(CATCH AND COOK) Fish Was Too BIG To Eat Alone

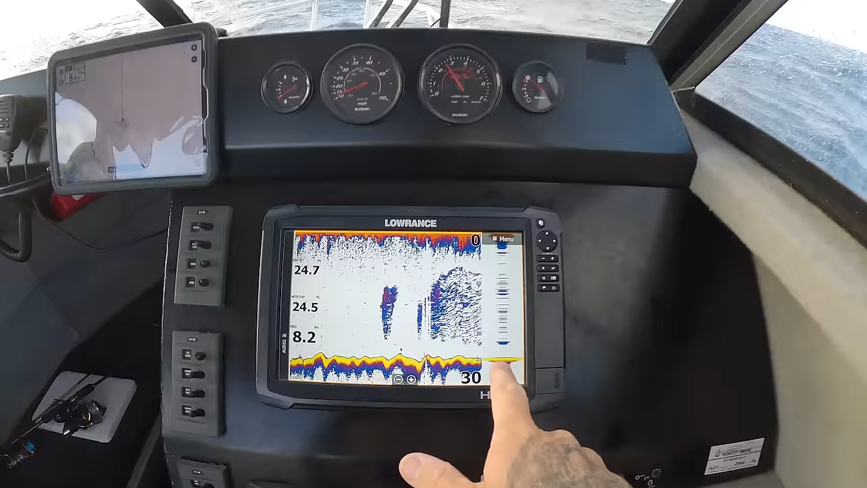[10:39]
This is a very, very good sign. All of that there that's coming up on the sand is bait fish. There's a lot of bait in the water. We've been coming over heaps and heaps of bait like this.
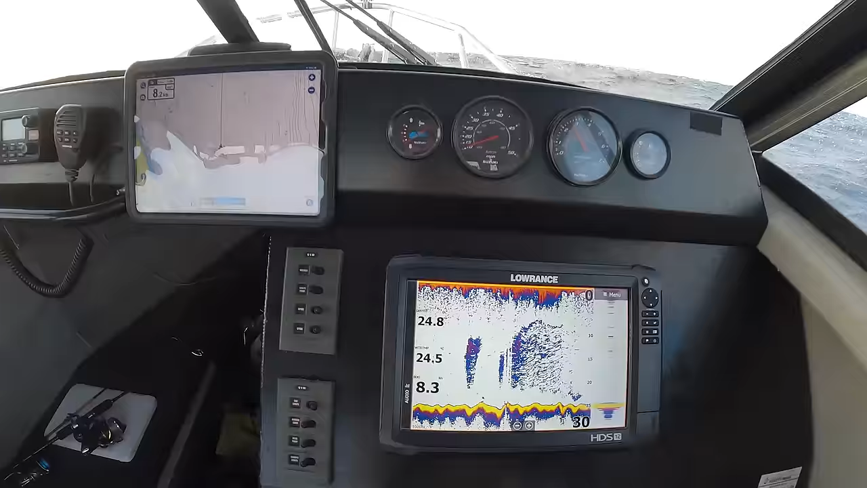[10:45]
This is good, man. We're just going to keep steaming this way.
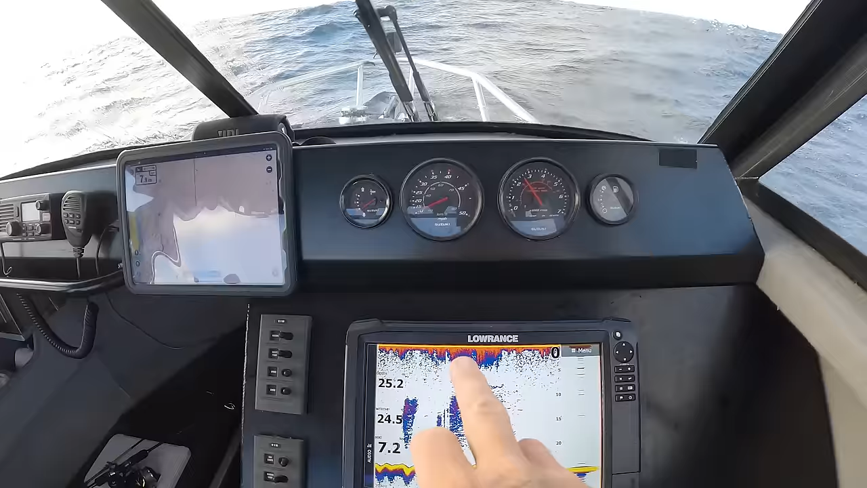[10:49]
Hopefully there's some fish hanging around that bait. Look at that. Lots of bait.
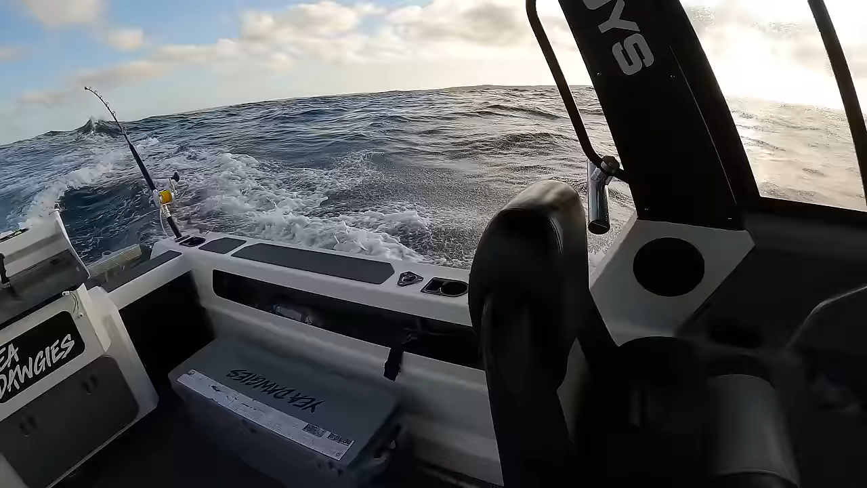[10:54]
Come on, big dogs. Have a run. Have a run. Look at the bait.
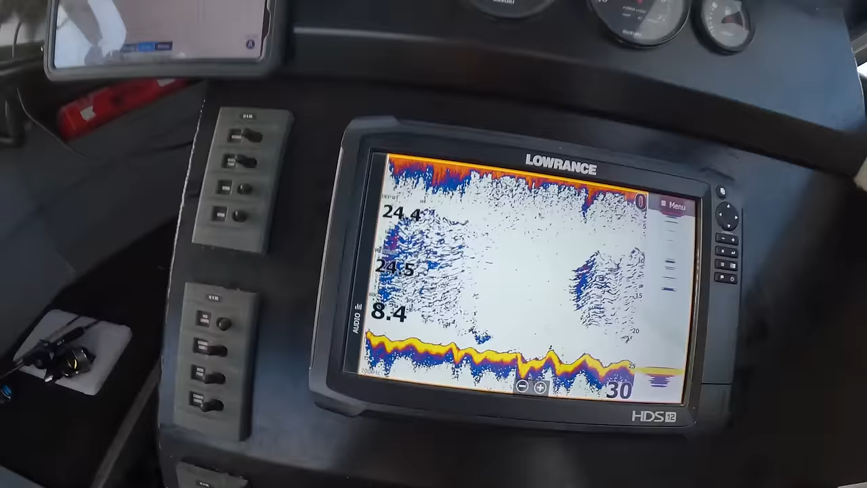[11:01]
There is lots of bait down there. Just gotta find fish on the back of these bait balls and we're gonna be on.
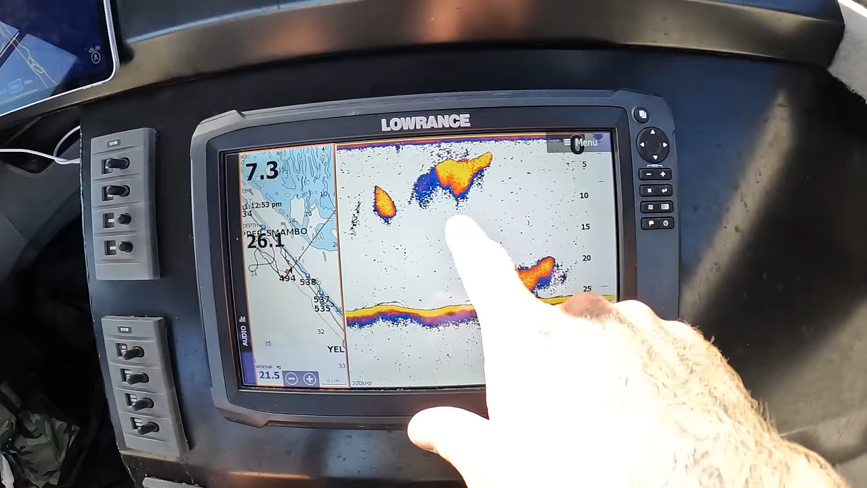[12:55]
So this is all the bait. There's bait there, and in between all this bait, we're getting these big tuna runs. So we're just cruising through these bait balls.
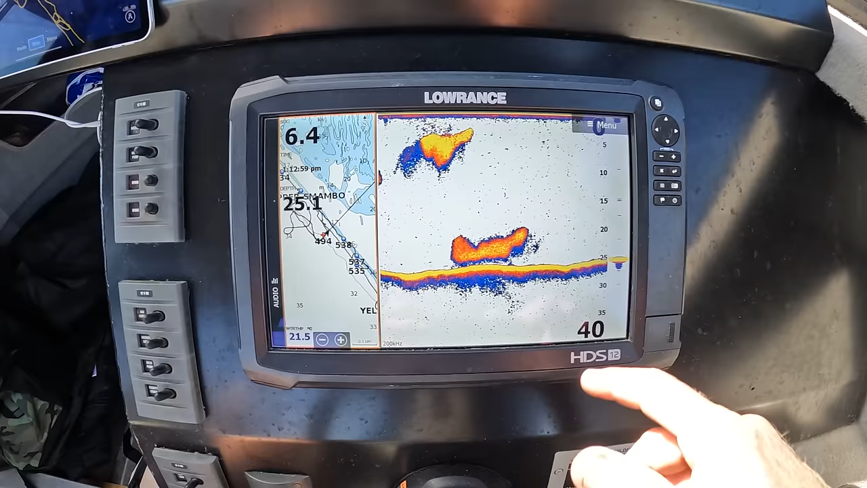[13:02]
Viggy's throwing lures, I'm throwing a lure, and man, we're gonna get tight lines. Watch this. Oh wow, look at that.